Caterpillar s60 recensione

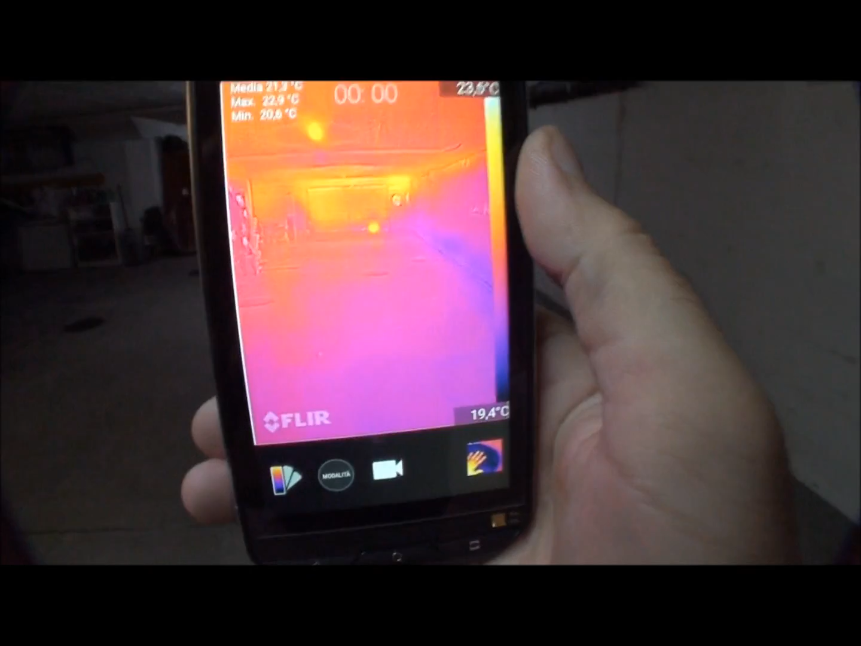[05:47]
On screen: scale bottom 19.4°C
di caldo ecco questo punto qua comincia a fare fatica
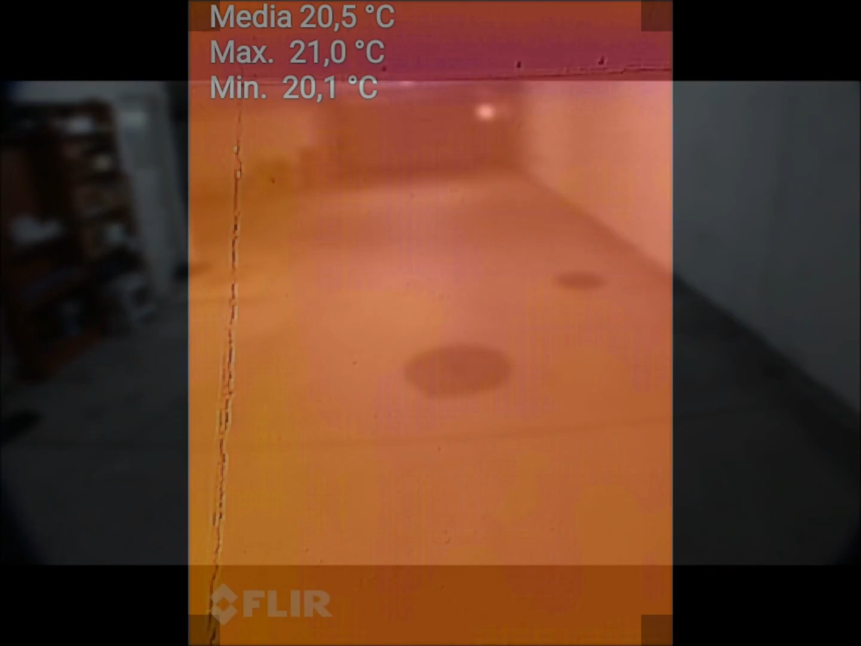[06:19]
On screen: max 21.0°C, min 20.1°C
è un video fatto con la termica ma sempre la solita bottiglietta di acqua calda in mano
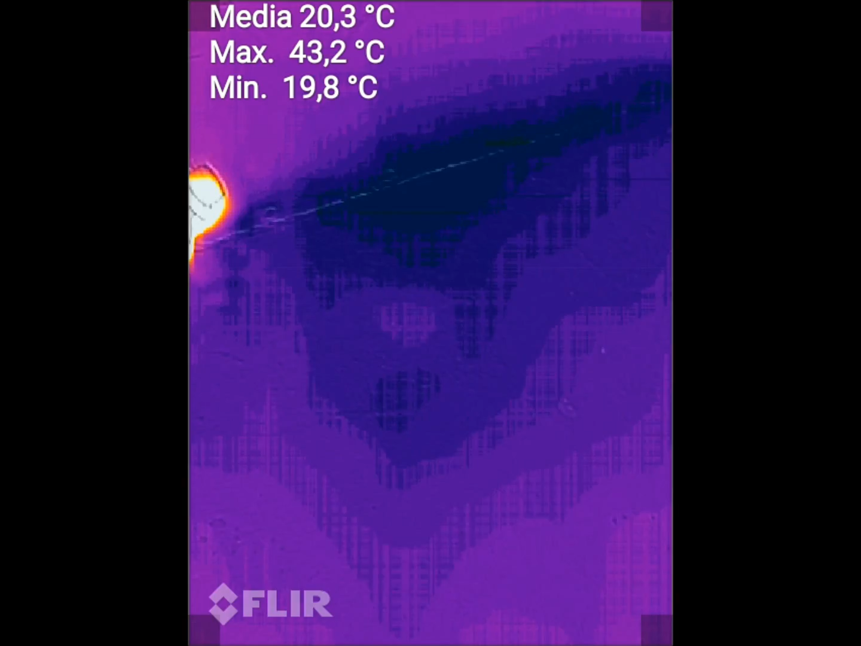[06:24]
On screen: max 43.2°C, min 19.8°C
può vedere che se la rovescio per terra
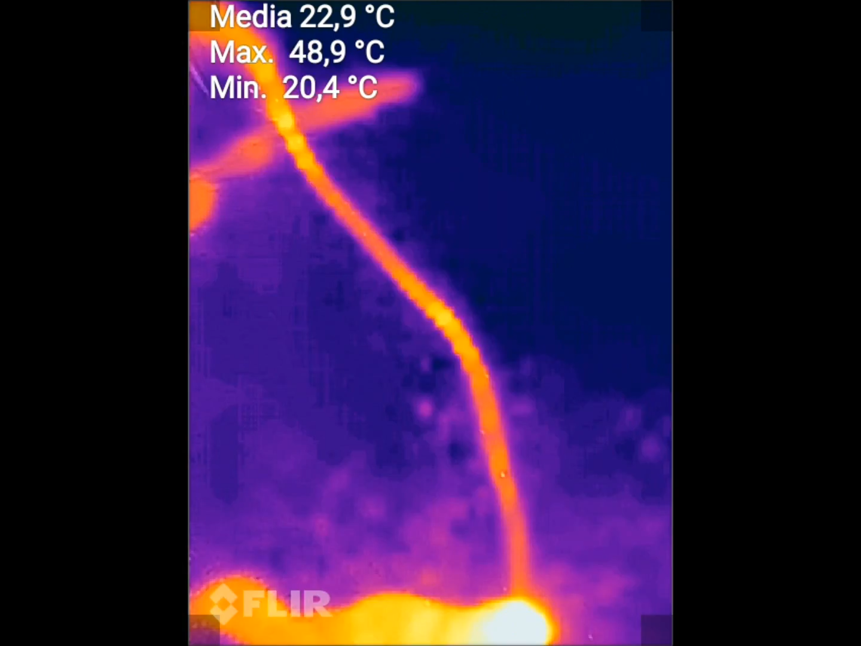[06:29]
On screen: max 48.9°C, min 20.4°C
posso vedere il calore dell'acqua
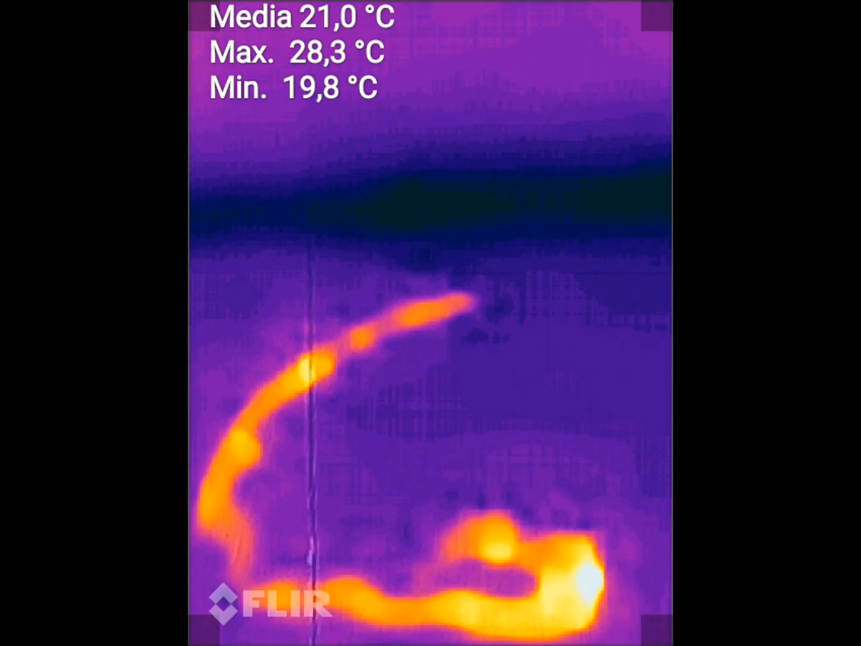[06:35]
On screen: max 28.3°C, min 19.8°C
una cosa che mi ha piacevolmente sorpreso il test l'avete visto
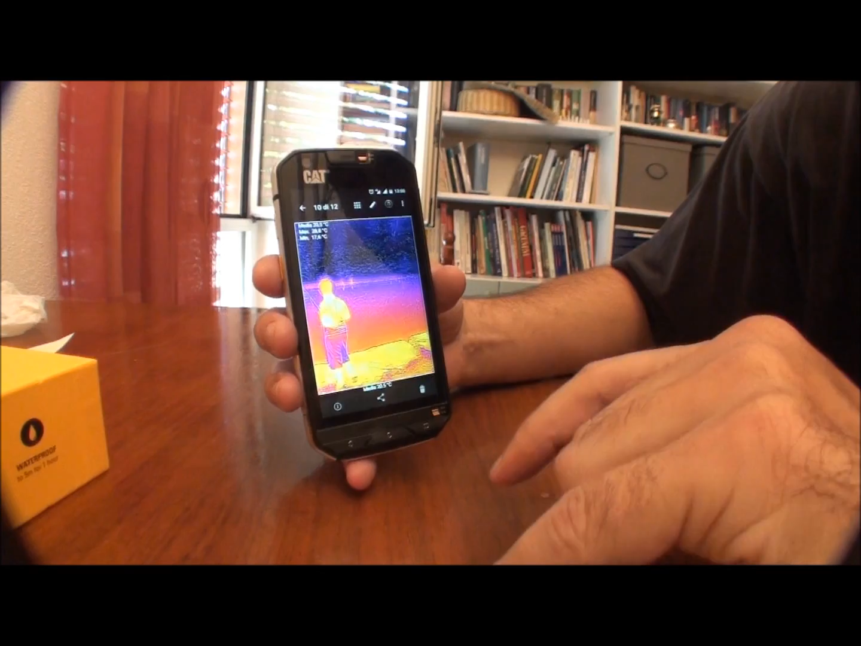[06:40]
prima con una bottiglietta d'acqua ma qua ero sul laghetto un bimbo che pesca e
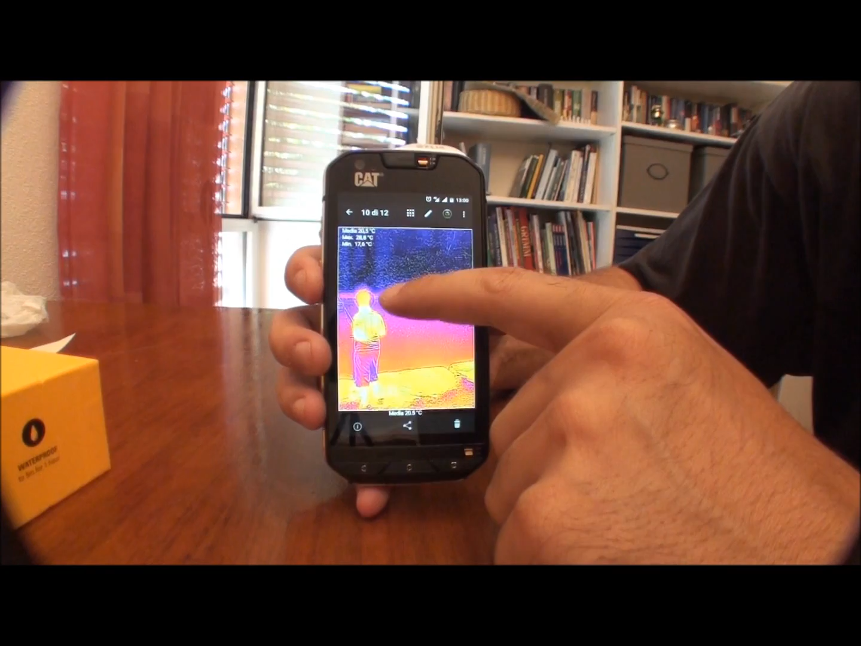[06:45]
dall'altro lato del laghetto due persone riesce a rilevarle
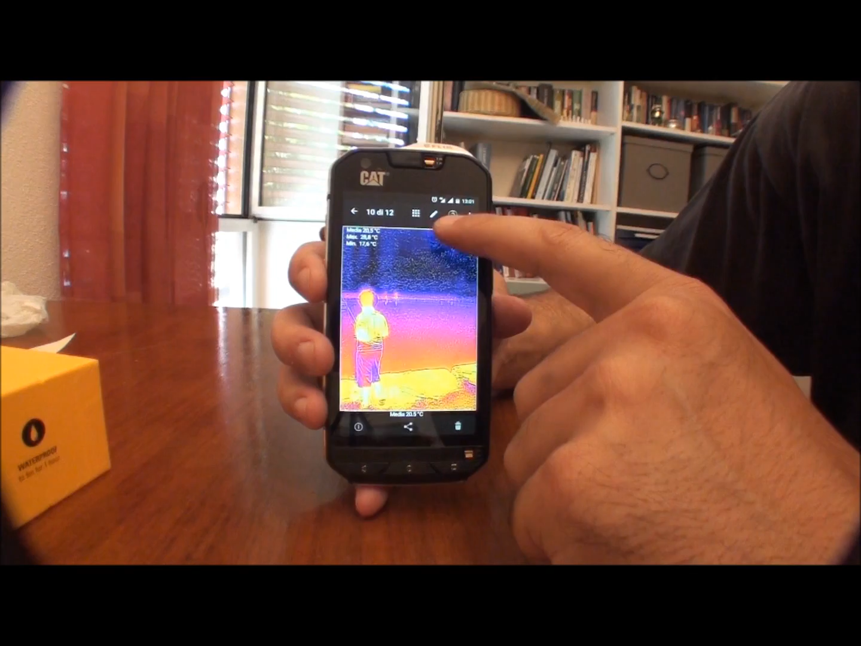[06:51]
il laghetto era abbastanza largo diciamo che un 30 40 metri di distanza una persona
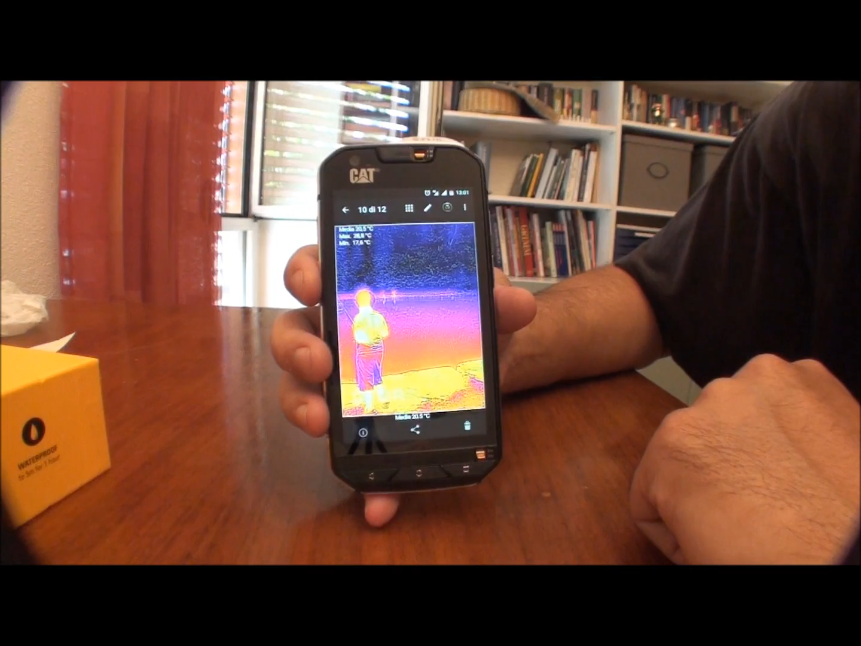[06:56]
riesce ancora a vederla le caratteristiche del sensore FLIR che monta ha una frequenza di 9